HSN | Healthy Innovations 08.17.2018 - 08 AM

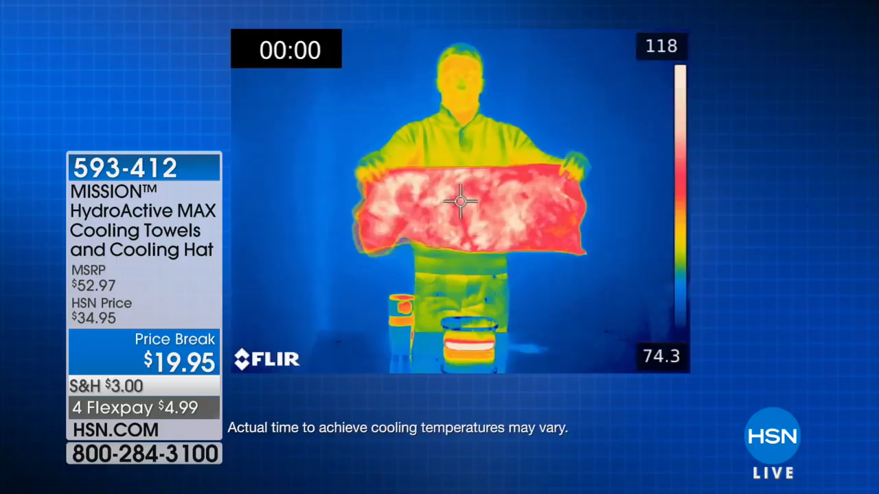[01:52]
and you're seeing that okay obviously the face area is very very hot because that's where your skin is around the neck but look here look look look look and watch how the towel will cool down so there it is in warm water
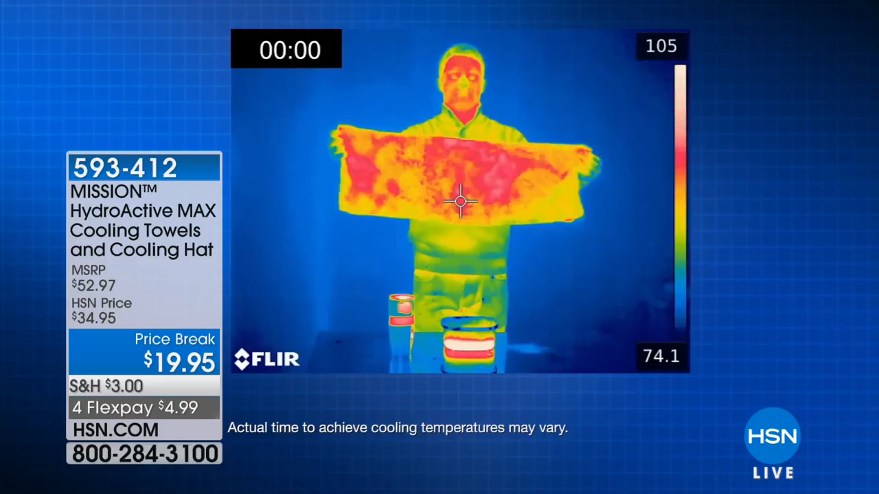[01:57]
when you give it a couple of shakes look at look at it's going to go from that red to like a yellow to a green and then to a very cool blue and it did that in about 10 seconds so you get the towels you get the hat all for under a $20 bill I want to remind you by the way we're streaming live on Facebook
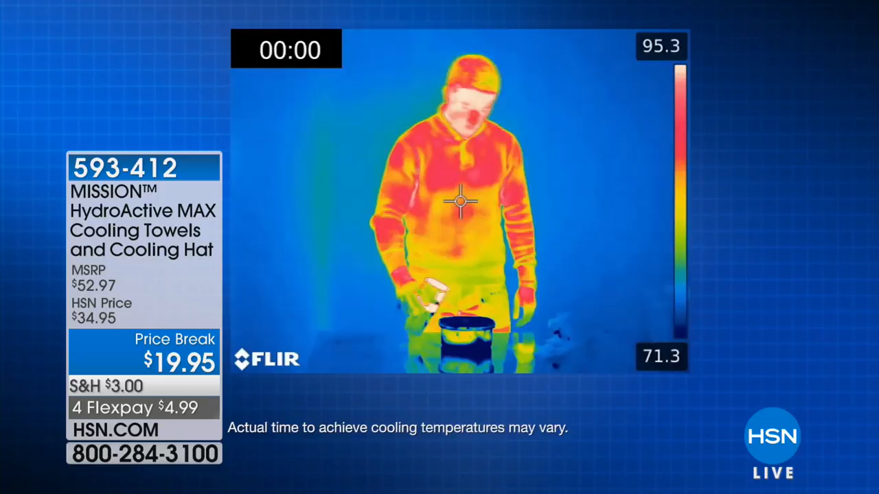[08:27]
it also reflects some of the heat yes so angie what am i looking at this is a thermal camera it takes
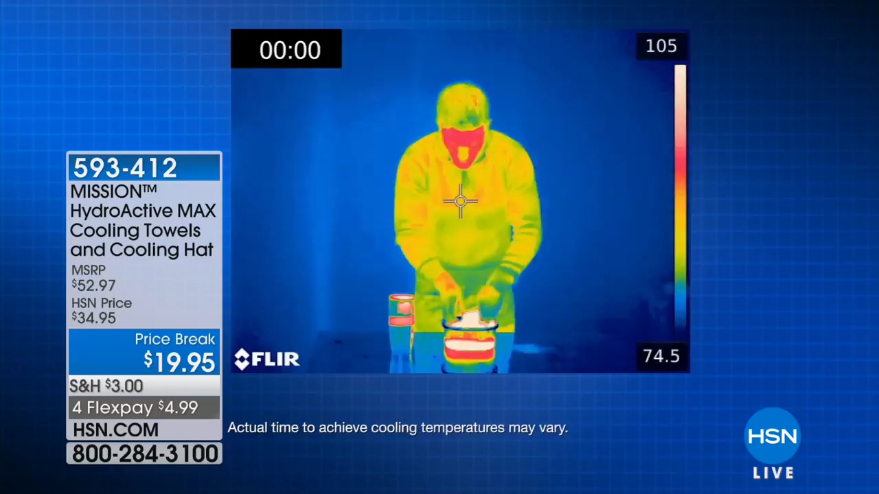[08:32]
color and heat and it relates it to each other as we take the towel again this is just water we're
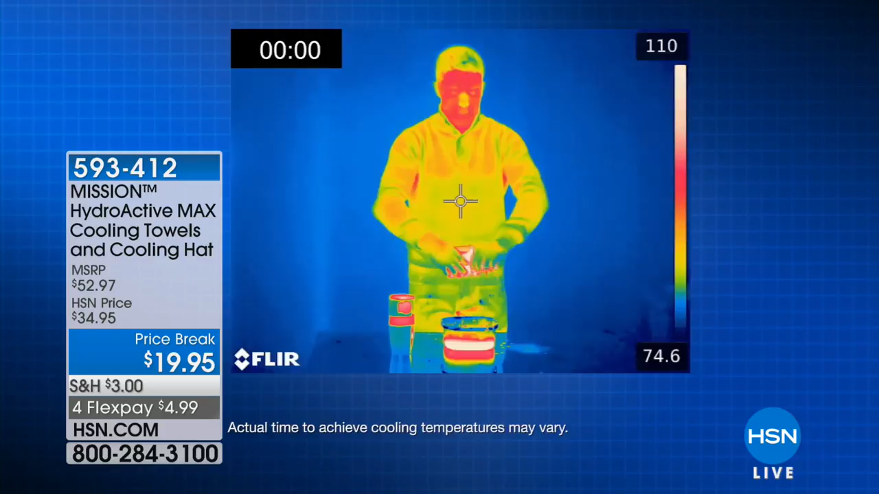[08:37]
showing you any water but we love to use hot to be dramatic because this water is already 120 degrees yeah
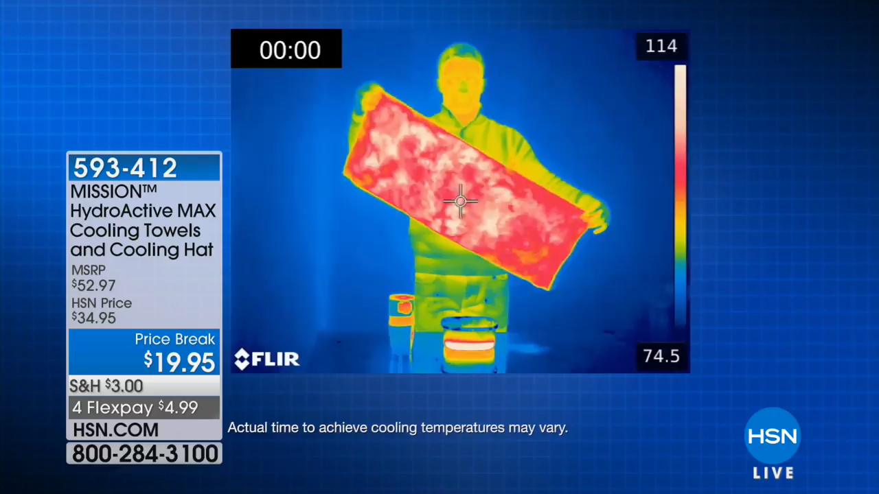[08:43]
we dipped it in the water you ring it you snap it look at it it's about 190 to 100 that's dallas
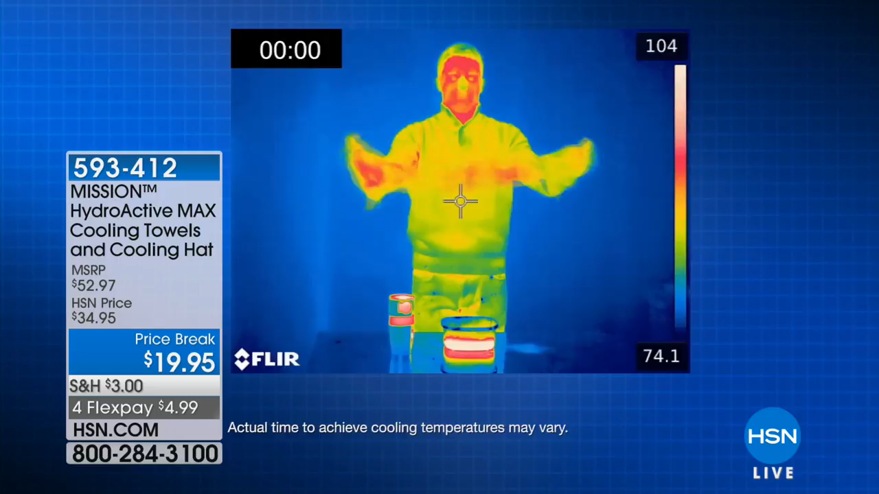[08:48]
today give it three or four snaps that activates the cooling properties chemical
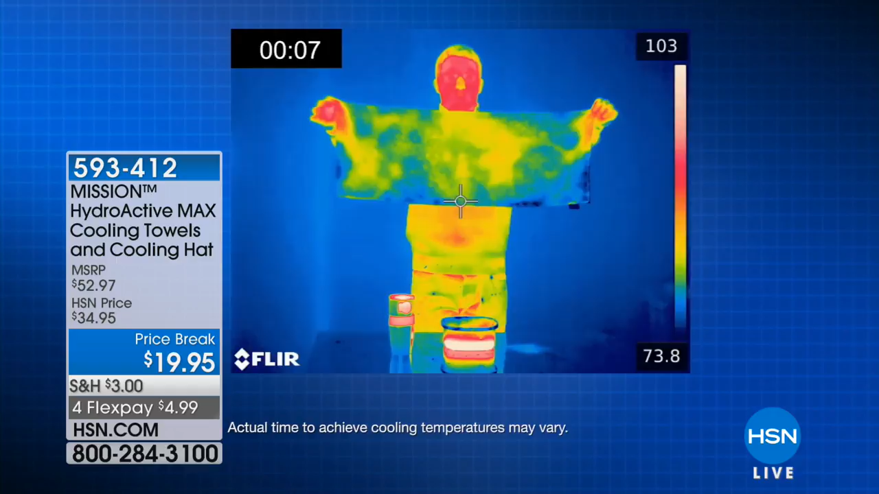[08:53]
free no less and look in less than a minute it goes down into the 70s guys that's that's 10 13 degrees below your average body temperature so if you're hot and steamy like guy all the
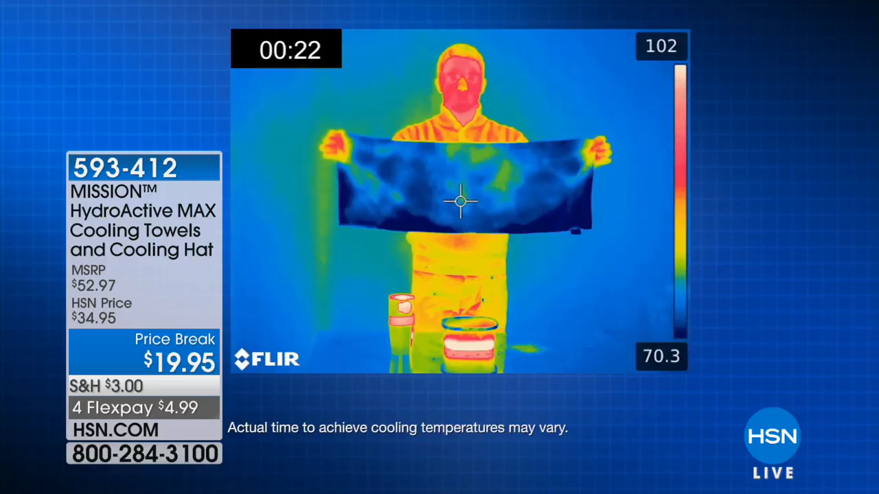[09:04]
time you gotta cool down well what if you're you know what if you're one of those folks going through that change something like that i mean you know that is no